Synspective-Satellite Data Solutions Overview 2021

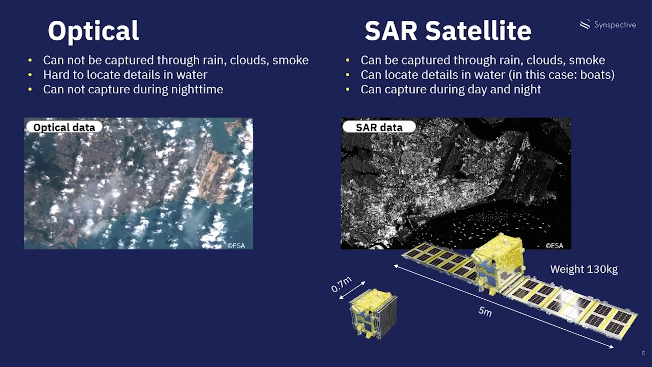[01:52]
Optical satellites create images like actual pictures but can only record during daytime or when there are no clouds or rain. At Synspective we use a radar satellite technology called Synthetic Aperture Radar or SAR. It was invented in the U.S. in secrecy but it was both technically challenging and very expensive in the past.
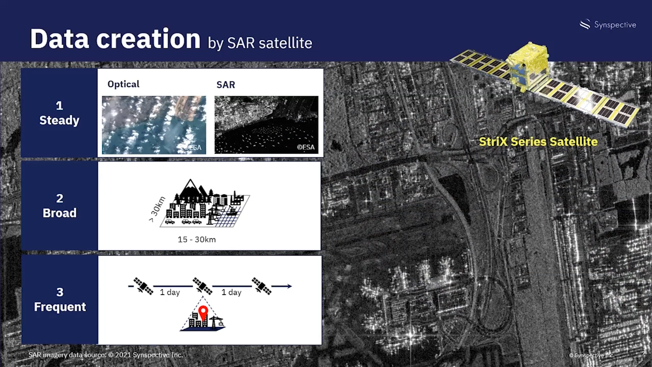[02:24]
Then the solution team uses SAR data and applies it to AI and machine learning making it ready for delivery in the form of solutions.